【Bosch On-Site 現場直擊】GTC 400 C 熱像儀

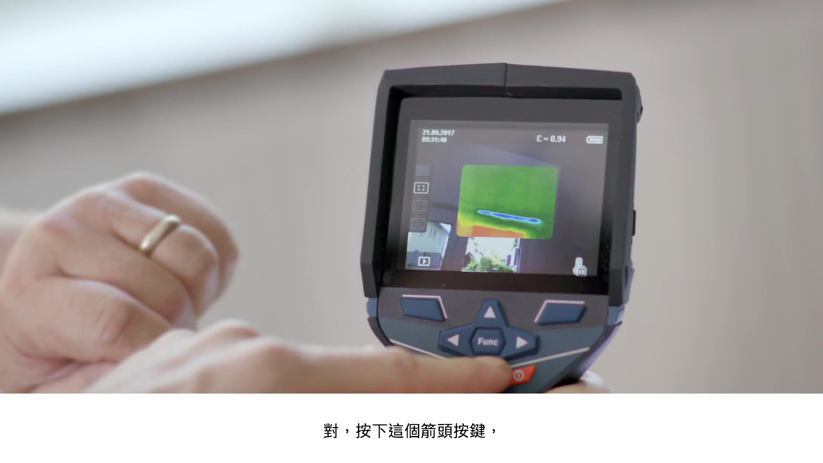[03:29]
Press the arrow button here and you'll see the real image. That way it'll be easier for you to show your customer where exactly you measured. The next step is to save what we've done. In other countries they have the exact opposite of this thermal bridge issue with air conditioning systems.
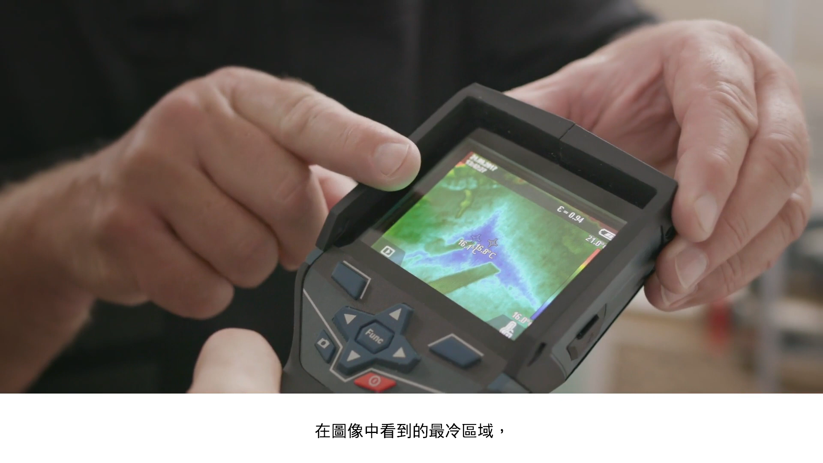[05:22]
It's very clearly a different colour in the temperature display too. But then you can also see the temperature around this point in the wall.
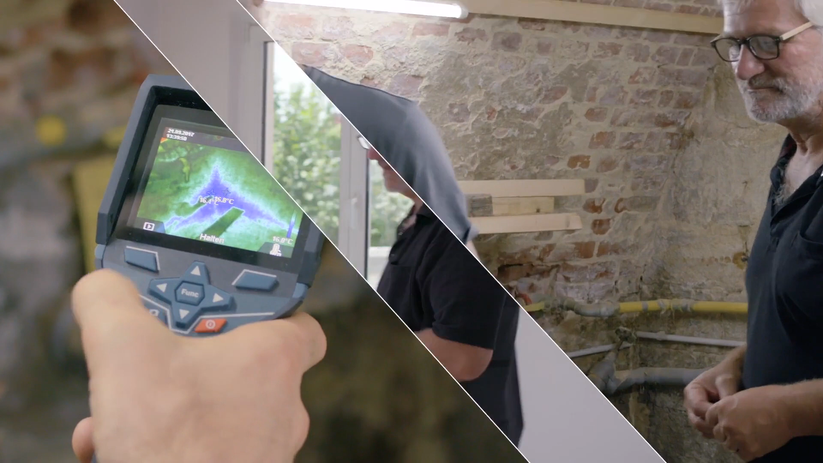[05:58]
Finally Peter I'd like to show you another possible application. And this is one that an electrician told me about. Take a look at this.
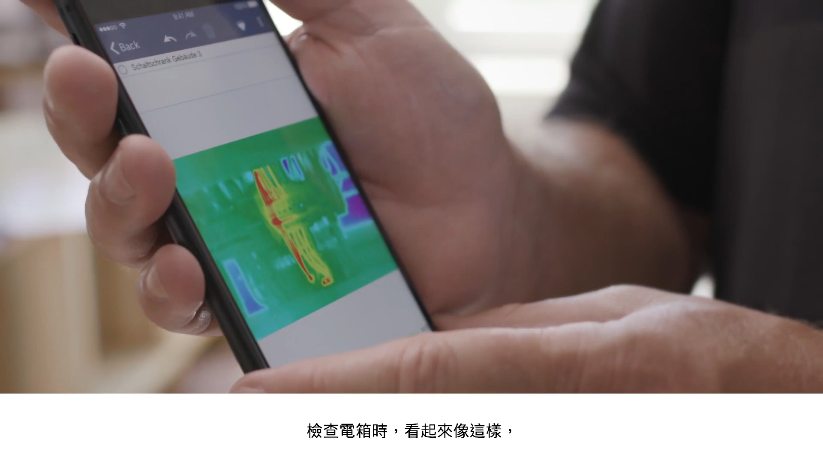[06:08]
This is what it looks like when you inspect a control cabinet and discover some overloading. Which can of course then go on to be fixed. That's very interesting. It is.